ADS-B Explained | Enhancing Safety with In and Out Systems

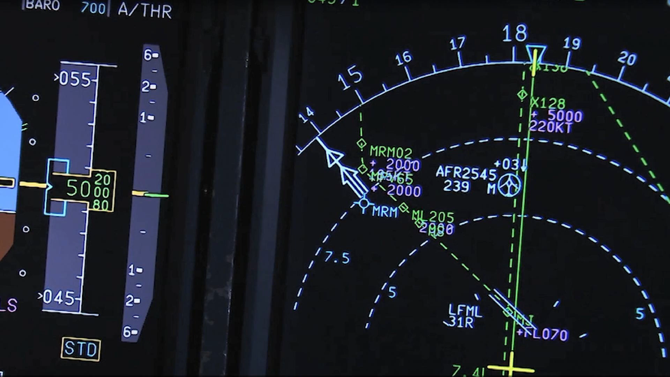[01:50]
This data is displayed on the cockpit's traffic display, showing a nearby traffic and helping them to avoid potential conflicts.